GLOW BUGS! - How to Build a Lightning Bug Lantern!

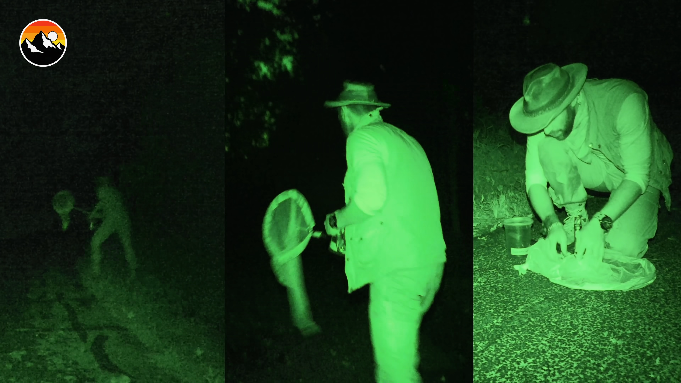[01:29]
Our little catch container is beginning to light up.
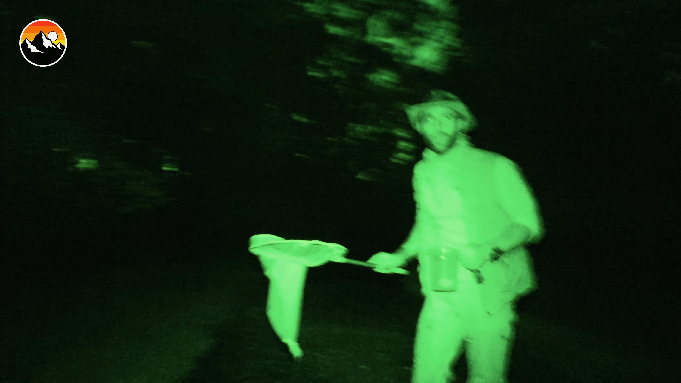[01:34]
It's really all about having great aim and hand-eye coordination once you see the lightning bugs.
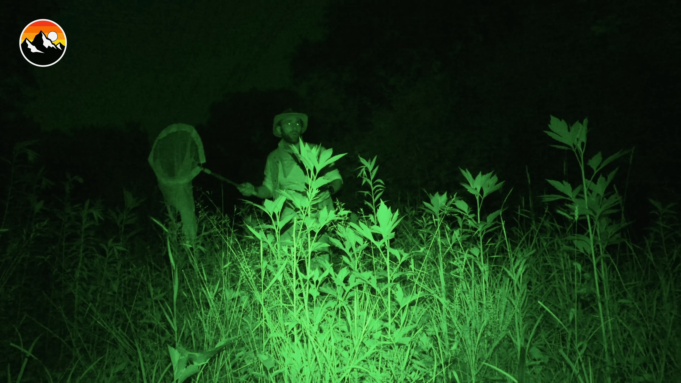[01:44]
That actually scares them away and they become even harder to catch.
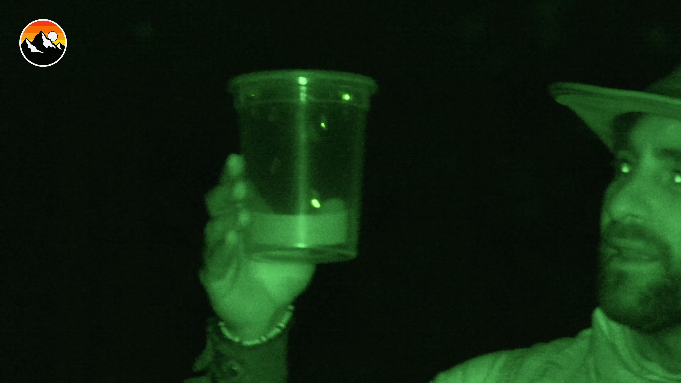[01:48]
That catch container's got a lot of action going on in it. Got another one right in front of us.
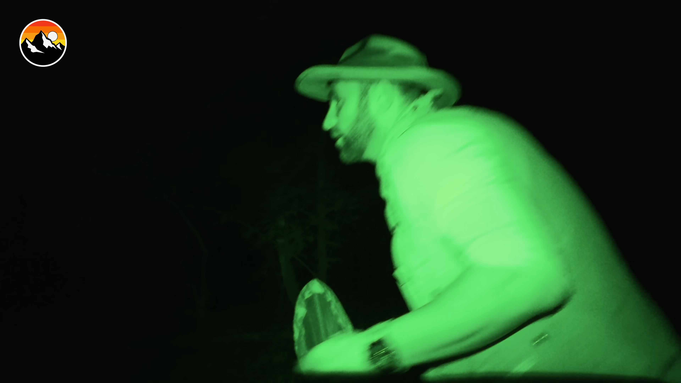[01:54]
Here we go.
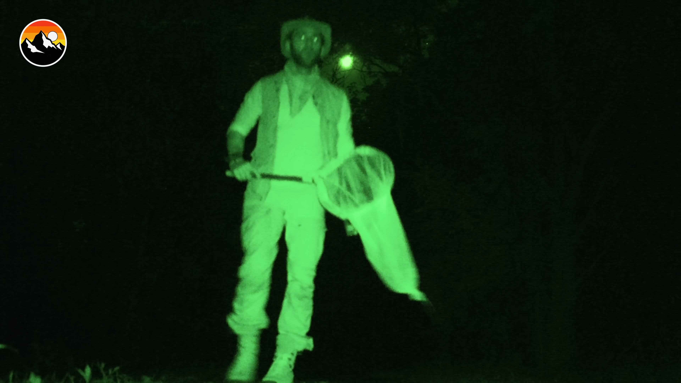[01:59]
Okay, I've got about 10 in the net.
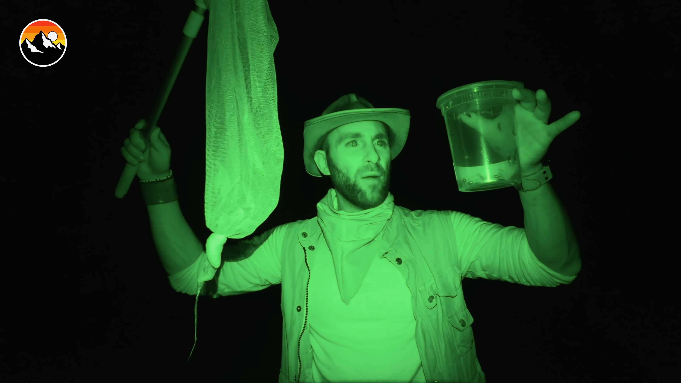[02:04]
Couldn't tell you how many inside the capture jar. I think it's time to build the lightning bug lantern.